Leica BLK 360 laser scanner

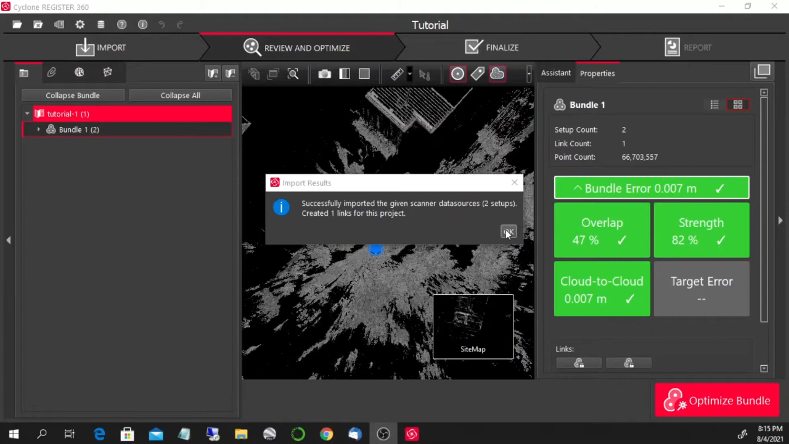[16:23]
given the scanner data sources to setups which is the two um locations where we put our um uh where we put our um scanner so okay uh so at this stage what uh i can start to do i'm still into the review and optimize step first of all i can have a look that all the errors here or all the setup are set to green if you have targets in your scene this is the moment where you can insert targets and you can georeference or reference your cloud point and cross-reference your
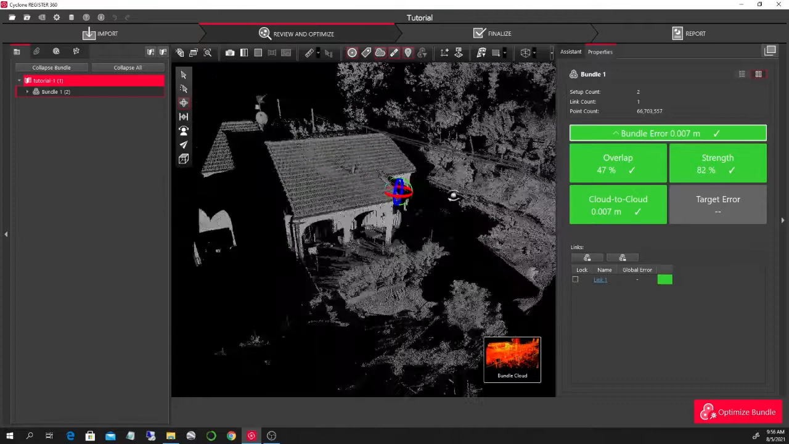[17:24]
you want it and nothing is uh is out of place uh another thing you can do is uh look at the
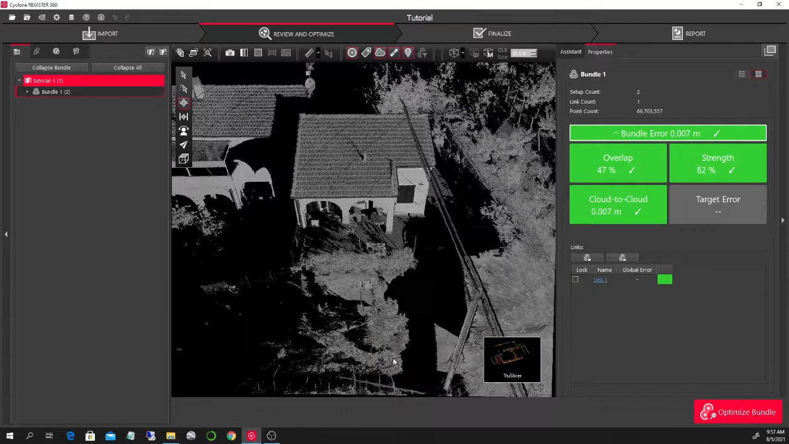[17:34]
true slicer so this will basically color the different cloud points in
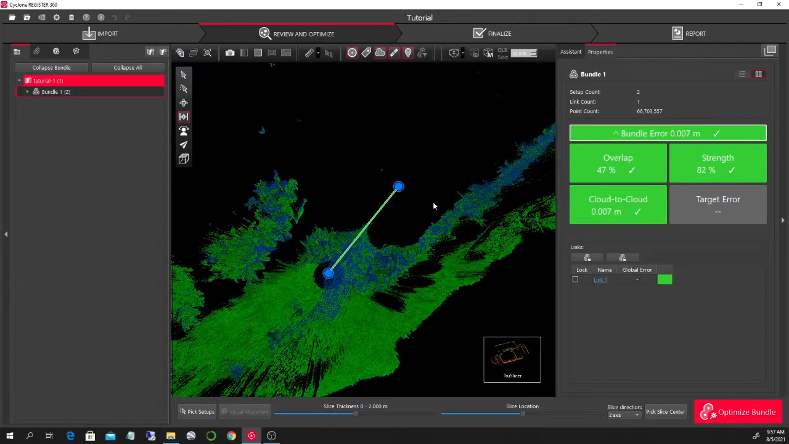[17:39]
different colors so you can actually compare them uh for example if
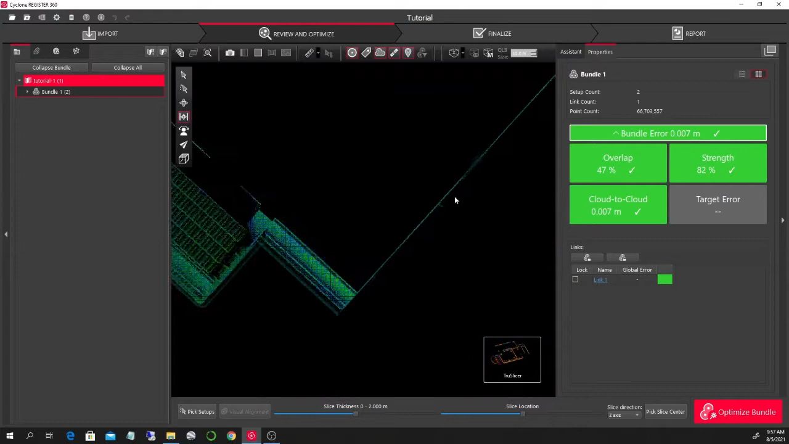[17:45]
you zoom here you see that the walls are actually the blue and green clouds are actually overlapping and you can also
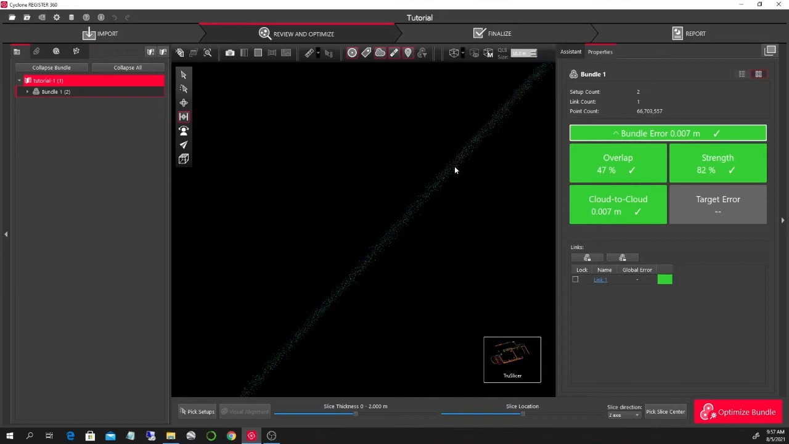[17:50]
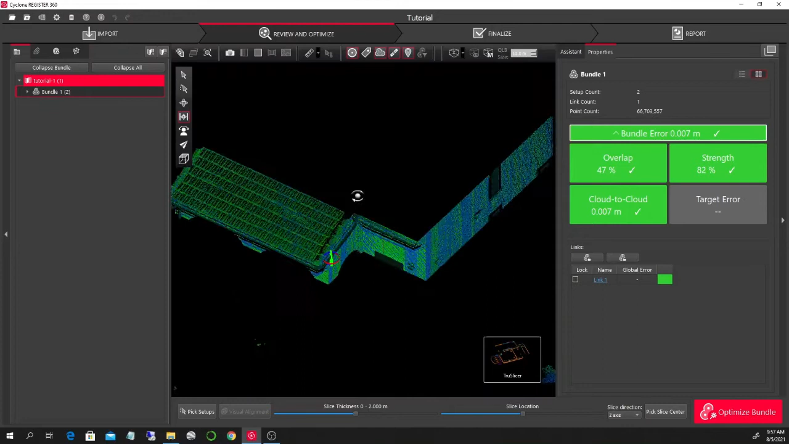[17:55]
uh go around the true slicers so for example um
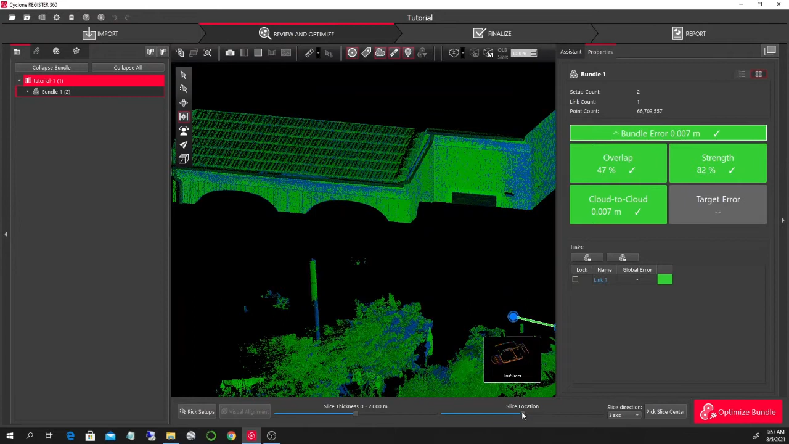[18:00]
adjust the slice location and the thickness so here we are we are really slicing our
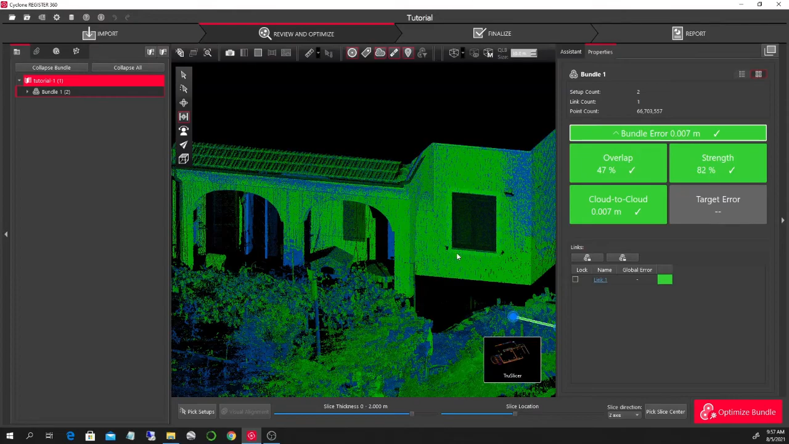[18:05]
cloud point and we actually see that uh the green and uh
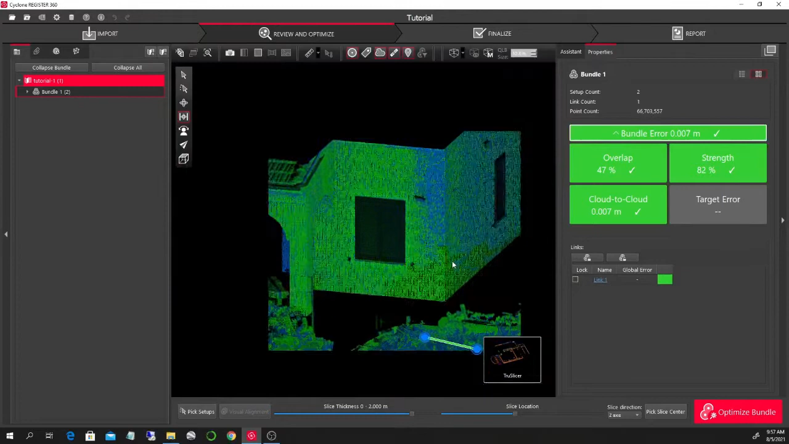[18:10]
the the blue so the our the green and the blue uh point cloud points so our two
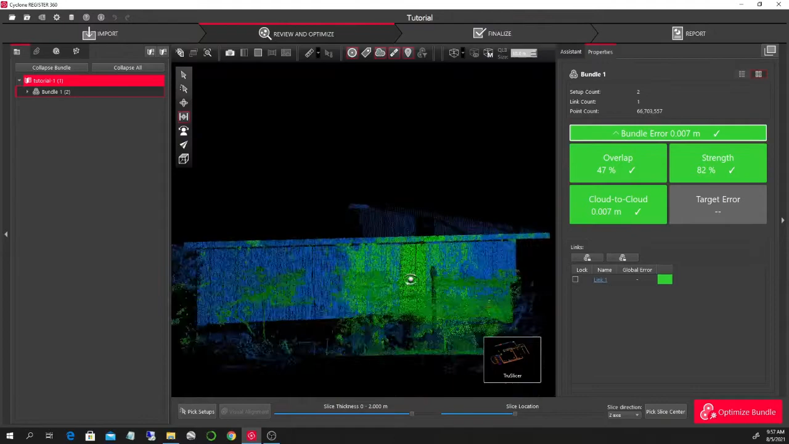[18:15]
cloud points are actually really well aligned so you see you can see that the walls are really really
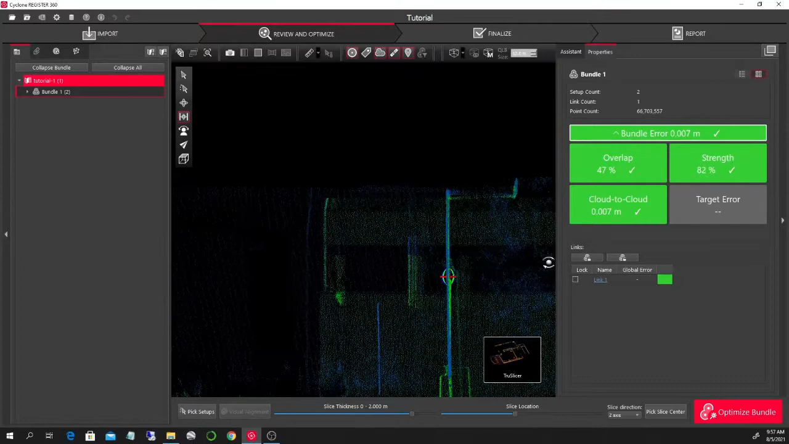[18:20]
well aligned so this is basically to uh to give another other cross check uh other cross check for the
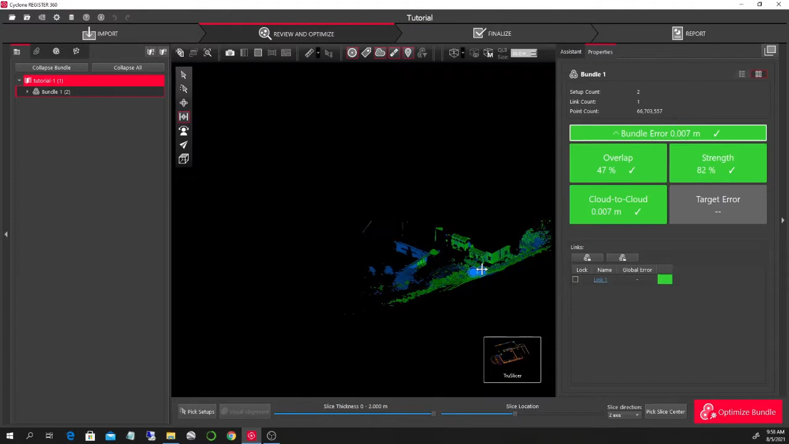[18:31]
um uh for the the cloud points okay once you're happy with this uh we can yeah go back to cloud map we
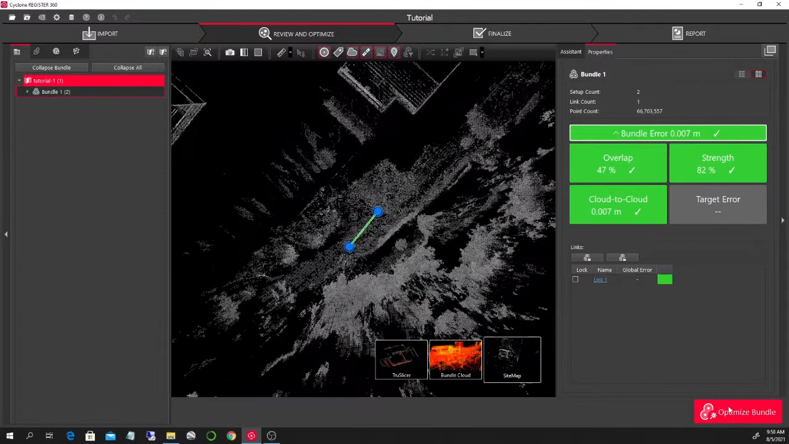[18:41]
optimize the bundle so now it's optimized uh of course in this uh in this uh um this part you can also adjust the cloud points again uh by using by using the toolbar up here uh we're not gonna go into that but uh if you realize that they're not aligned
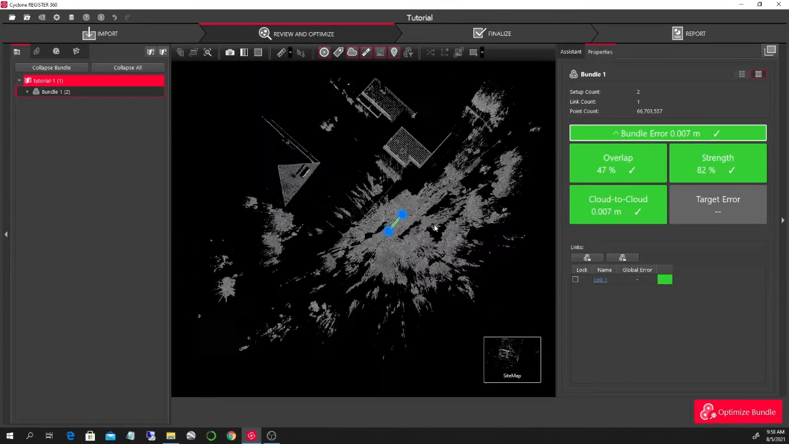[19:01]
perfectly uh then you can you can really start having a look at how to align them better
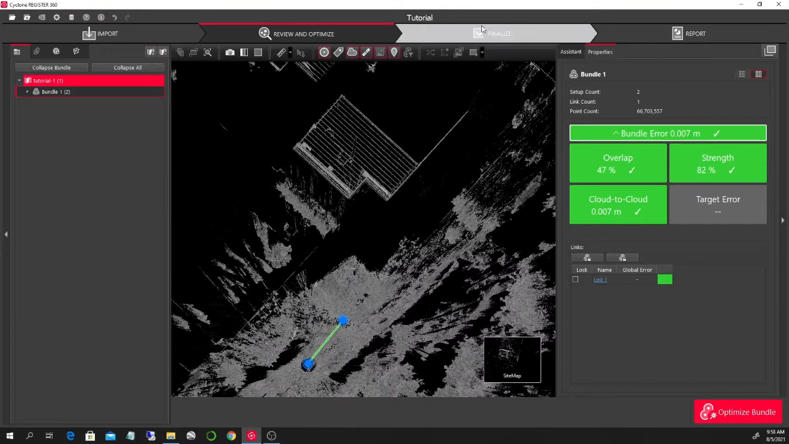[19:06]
um then we go to finalize which is our next step uh the finalization uh uh is just uh uh it's just
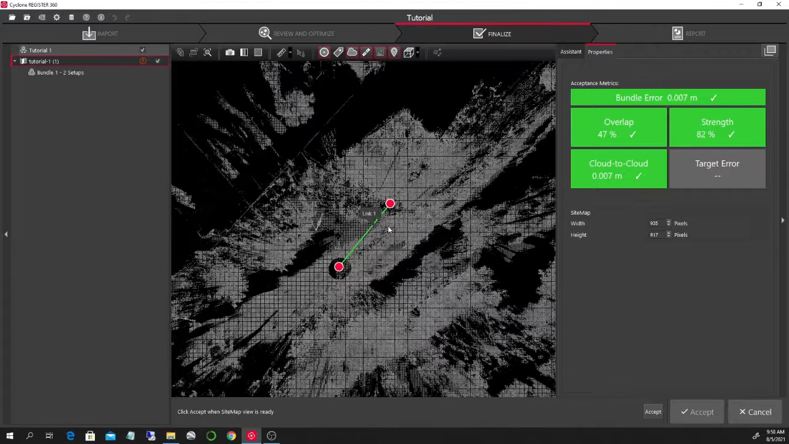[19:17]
basically to uh yeah uh finish off the uh the project what you what you have to do is uh um uh let's say accept uh this
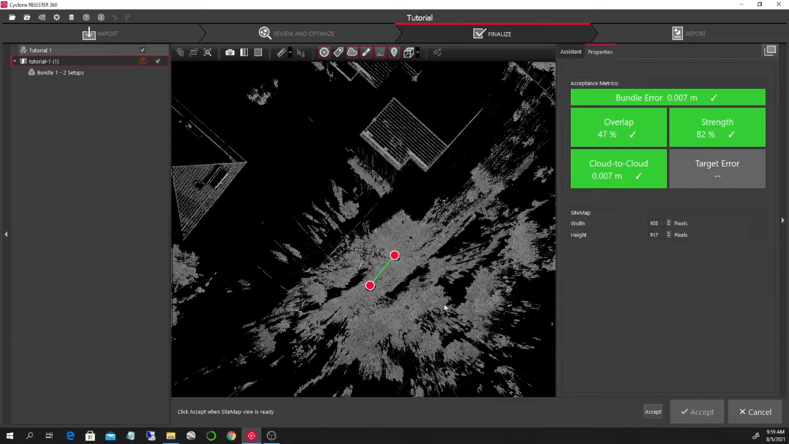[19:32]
this uh uh this image so here you basically uh you basically uh you basically uh set a nice image that you want uh that you want to add in uh